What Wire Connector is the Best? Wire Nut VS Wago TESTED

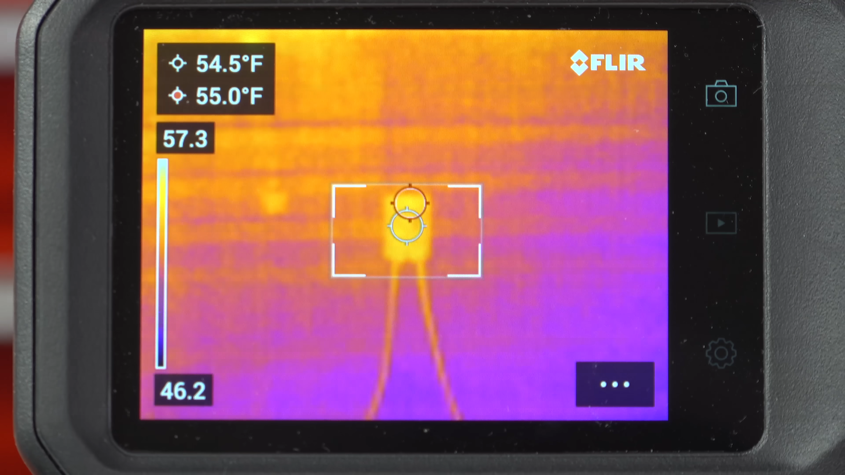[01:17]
So right now, it's 55 degrees Fahrenheit. For our starting point, I'm going right to the maximum rating for this connector which is 20 amps.
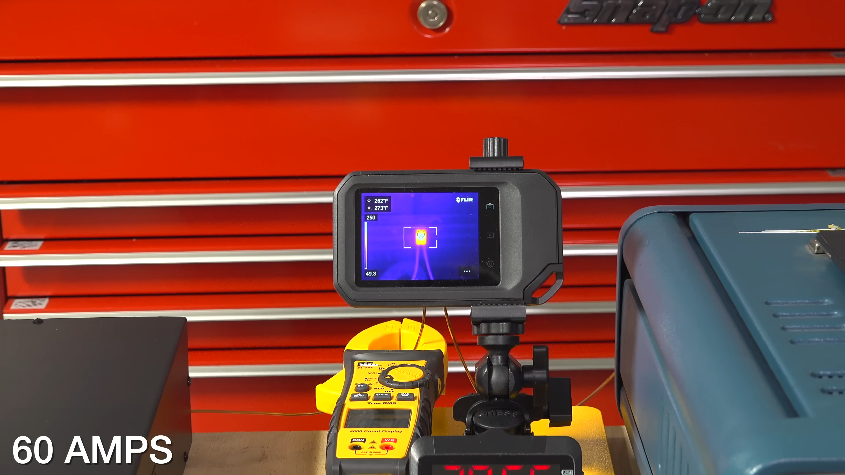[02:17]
Our connector had reached 273 degrees which is definitely hot but we're at three times the rated capacity.
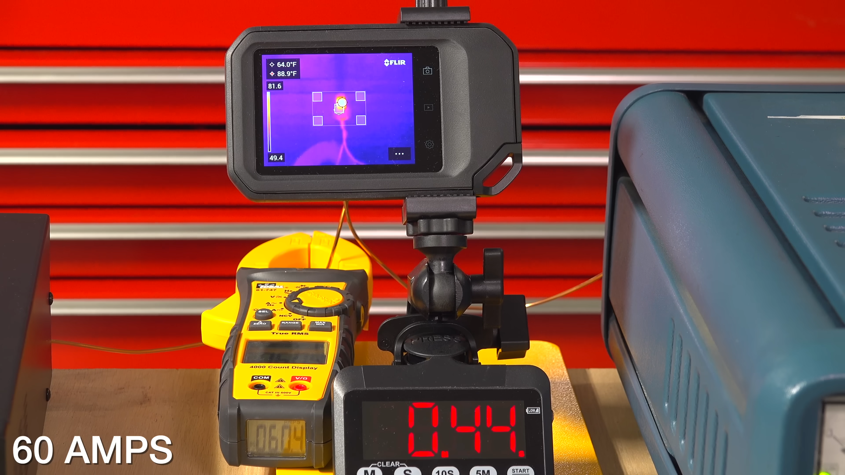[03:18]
The test is running. You can see that the wire nut is already starting to heat up.
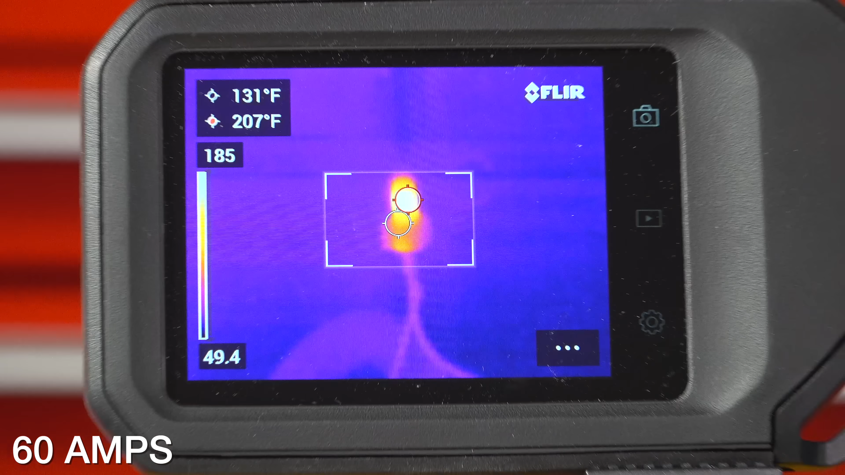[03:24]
On screen: spot 131°F, max 207°F
We're hitting about 208 degrees.
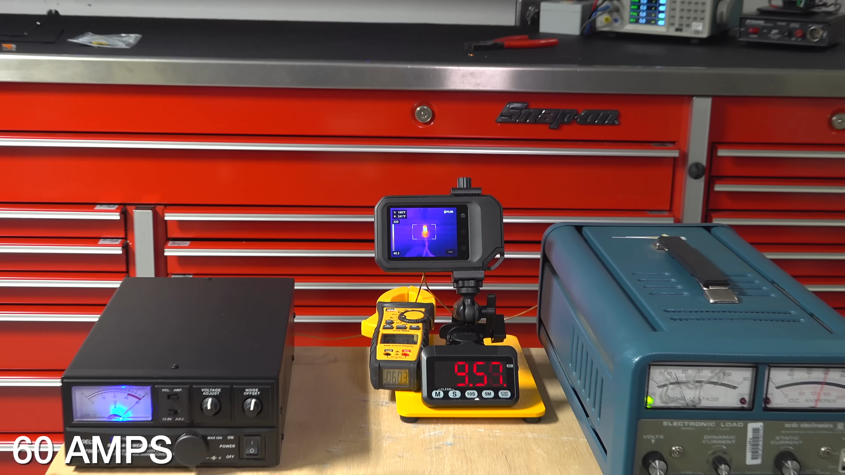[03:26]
Now for the moment of truth. We're hitting 10 minutes and we're running at 60 amps and our connector is at 242 degrees.
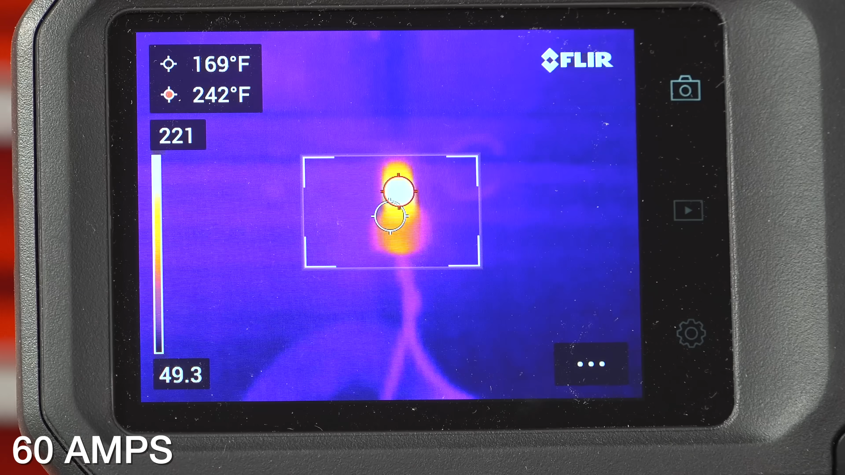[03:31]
On screen: spot 169°F, max 242°F
Now compared to the Wego, this is definitely cooler because the Wego was running at 273 degrees.